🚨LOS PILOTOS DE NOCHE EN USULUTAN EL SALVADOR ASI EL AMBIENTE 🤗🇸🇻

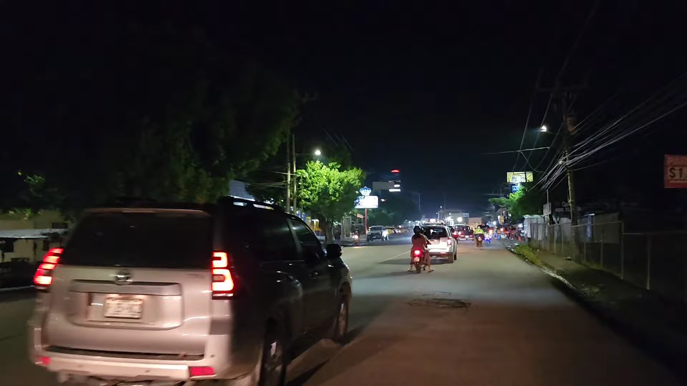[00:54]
Este día le grabamos aquí, miren, de noche en Usulután, un día sábado, miren cómo es el ambiente.